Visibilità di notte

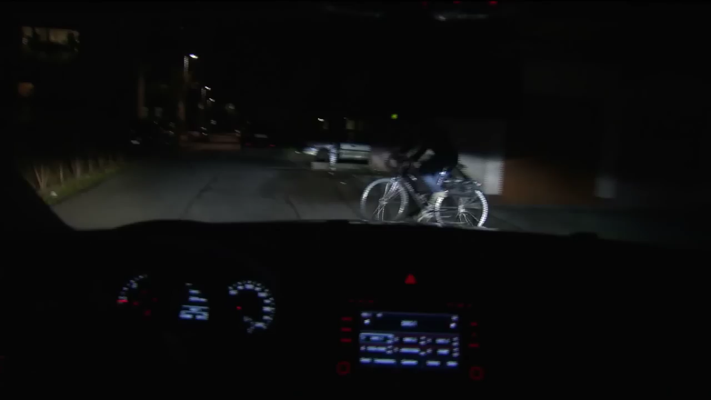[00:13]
Chi non si rende visibile sfugge spesso all'occhio delle altre persone.
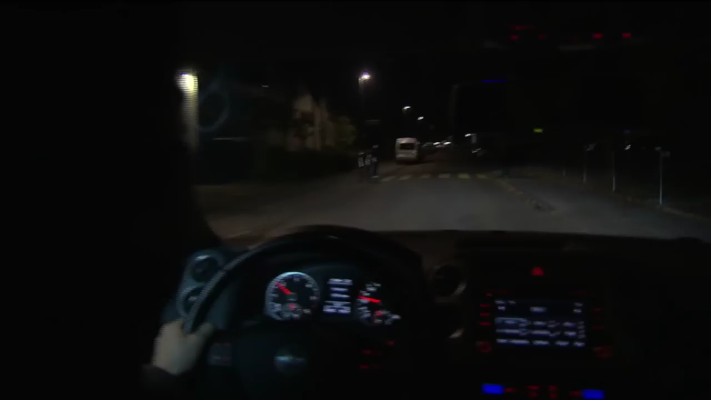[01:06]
La famiglia a destra indossa vestiti scuri. All'automobilista resta solo pochissimo tempo per reagire.